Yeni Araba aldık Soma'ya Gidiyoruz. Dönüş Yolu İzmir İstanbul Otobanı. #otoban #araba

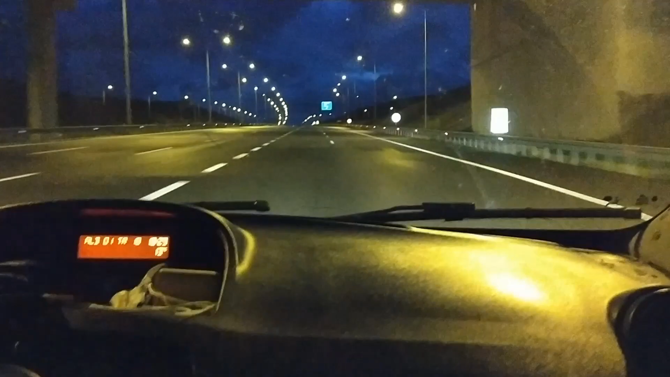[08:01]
Evet Turgutlu çıkışına, gişelere geldik. Evet. Kaç kilometre oldu? Valla şimdi 69.6. 70 kilometre işte. 60. 69.7. 70 kilometre. Evet 70 kilometre. Şimdi gişelerden geçeceğiz bakalım ne kadar alacak arkadaşlar. 70 kilometre otobanda ne kadar para ödeyeceğiz. Gişelere doğru yaklaşıyoruz. Arabayı bırakacağız mı? Soma'dan çıktık. Neydi? 40 ağaç kişiler miydi o? Evet.